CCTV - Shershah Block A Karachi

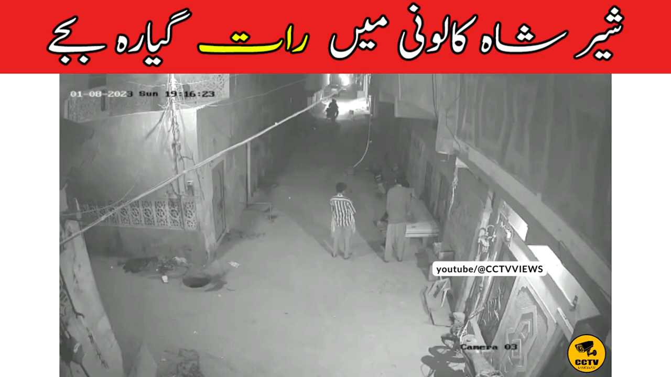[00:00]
اسلام علیکم آج میں ایک اور سیسی ٹی وی فوٹیش کے ساتھ حاضر ہوں یہ فوٹیش شیر شاکلانی بلوک ایک گلی نمبر تیرہ کی ہے یہ دیکھ سکتے ہیں دو ڈکیت ونڈو فائف پہ آتے ہیں اور جیسے ہی گاڑی رکھتی ہے گاڑی سے چلتی گاڑی سے چلانگ لگا کر یہ تین چار لڑکیں ان کو گیڑ لیتے ہیں اور ایک سائیڈ میں کڑا ہو جاتا ہے ہاتھ میں سامان لے کر اور ایک ان کی جیپ سے موبائل پیسے والیٹ فغیرہ سب نکال لیتا ہے یہ سامنے سے بائک جا رہی ہے دیکھیں یہ کتنے آسانی سے یہ لوگ منٹوں میں کارمنٹ بھی نہیں